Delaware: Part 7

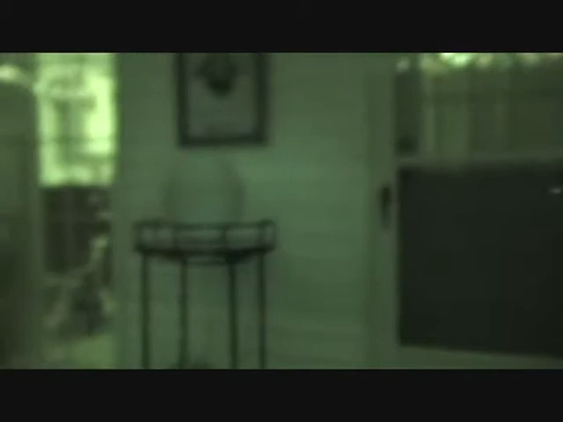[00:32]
Is there any effects on this or no? Why is it a black and white? Get that's your butt out of my face! That's pretty cool. Get this out of my face! Oh, look at that,
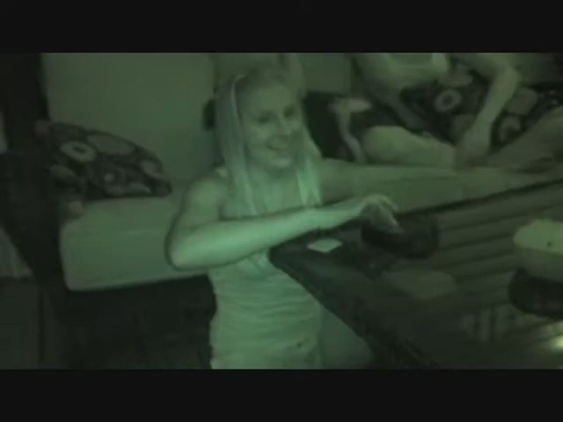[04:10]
Do oh my god, with the night vision, her eyes are like crazy looking. Oh wait, ready? Like, no, they're backwards. Like, what? Oh my god, I'm so scared. Don't look at me. Look, ready?
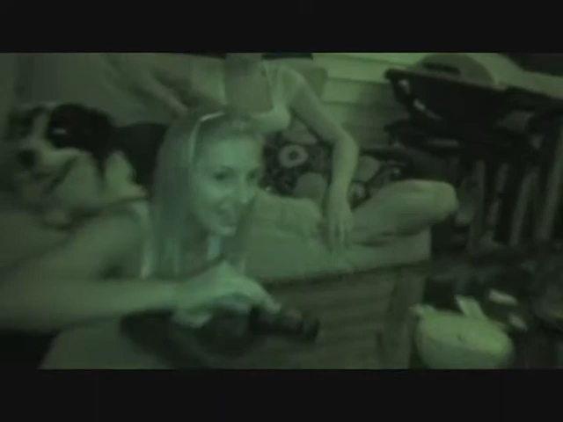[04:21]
Look at her eyes. Wait. Isn't that crazy? That's crazy looking. They're like.
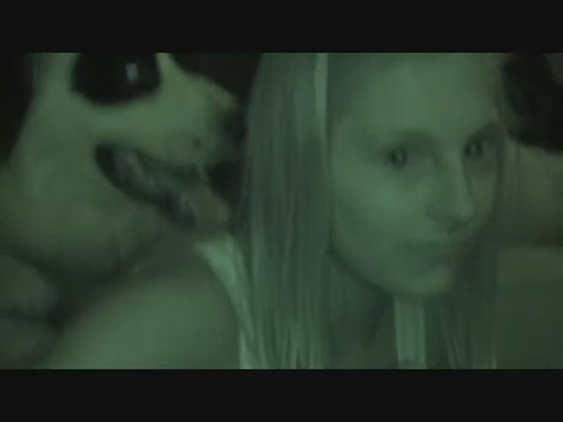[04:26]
Let me see. They're normal. They're crazy. Wait, let's see. Flip the lens so they can see it. Flip the lens so they can see it.
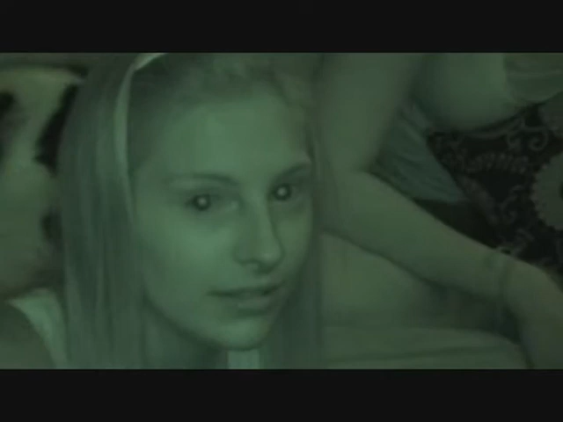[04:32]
That's so crazy looking. No, just Aaron's eyes because the colors. Yours probably would too. Wait, let me see. Does yours do it?
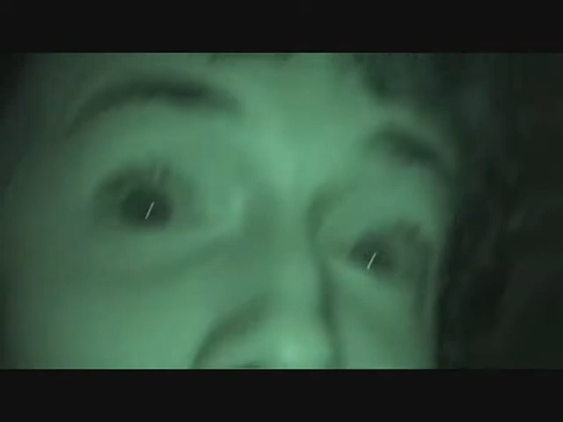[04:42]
Not as bad. It's not the same as Aaron's. Aaron, see your eyes. Just for a minute. I want to see it. Me too. It's so creepy. Here. Ready, Aaron? I can't see. No, don't zoom in. Okay. Zoom in. Aaron, put your eyes up.
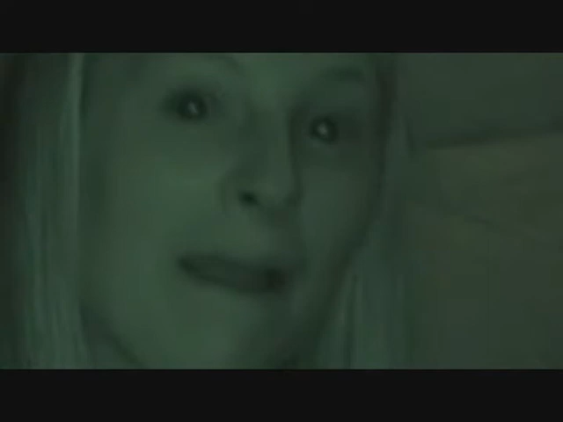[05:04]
Her eyes are like, wait, am I backwards? Wait, how, where am I? Like that oh, it is really zoomed in. What? Let me zoom out. What'd you say?
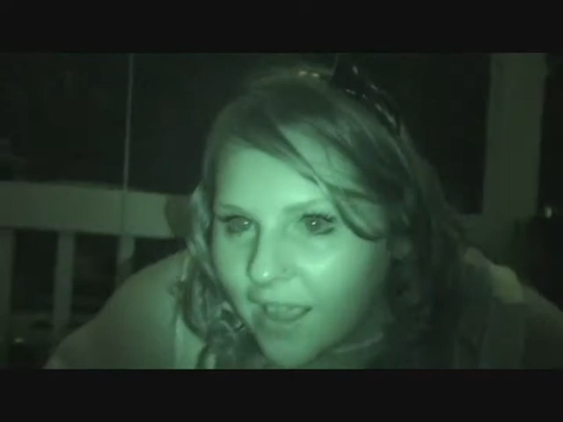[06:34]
Wait, go back up to my eye. Go back up to my eye. Yeah, well, leave my eye. Don't junk up. Farther, so I can see it. I have to wait for it to. Wait, like, do my eyes look weird like that too? Do stand like. Wait, do my eyes look like that weird? There, Aaron. Zigger. Do my eyes look weird like that? No.
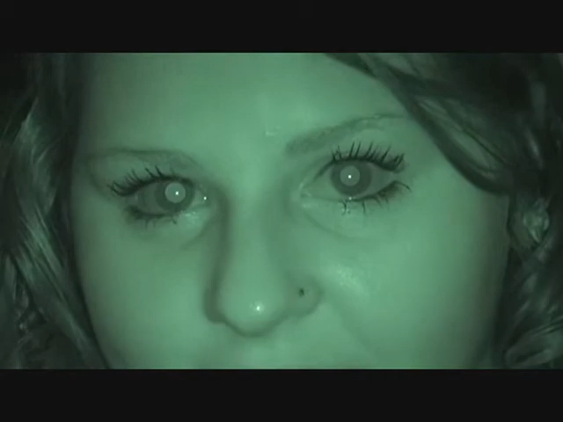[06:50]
I don't no, know what you're talking mine about. Not. Aaron, you have to see your eyes. They look creepy. Let me see. Ready? Don't they look scary? She they look fine. So, no, they are scary. Oh! No! Is that scary? Oh my god, that's the creepiest thing I've ever what? Seen. Like my let me see pupil myself.
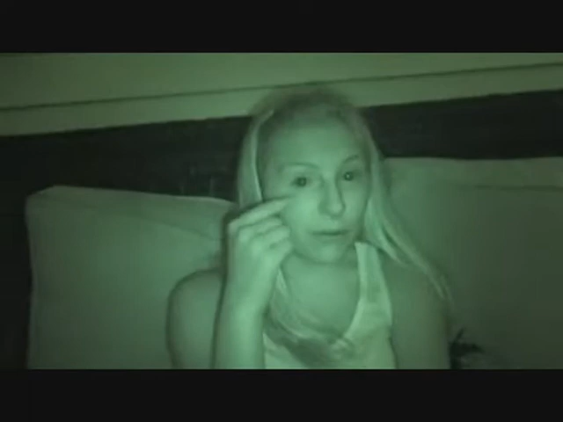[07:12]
Let things me see. Are like let me see, white. Chris, turn it to me. Turn it to me. Wait, but Ian, did you see Aaron's eyes? No. It's so creepy. Because the knife is. I look like a little kid. I can't see. Put it closer. You look like, I don't know. No, really not to me. Put it to her. What do you eat? No, Katie, no. Oh my gosh, that's so cool. Your dog wants to eat a starfish. Let's see. JJ, no.
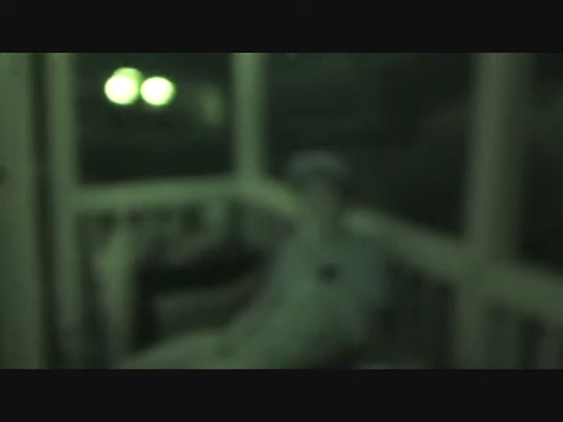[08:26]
Where am I? Is anybody else tired? What? Are you tired? Yeah, I'm tired. I'm tired. What do you want, boy? What do you want? I look creepy in night vision. I do. I look like, I don't know, a freak. Okay. My eyes are like really... Okay. Looking too, but not like hers.
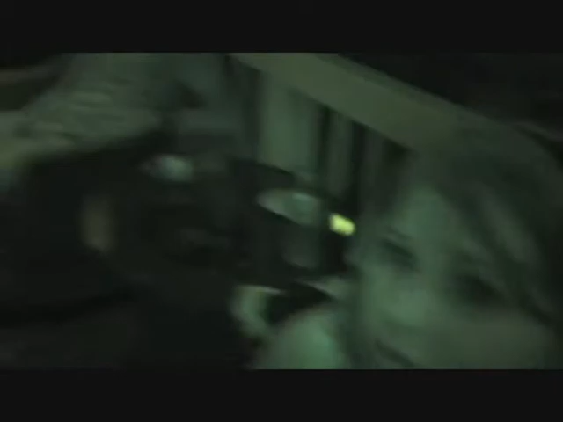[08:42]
My pupils are still like normal, sort of. Come here, Bubby! Fine, don't.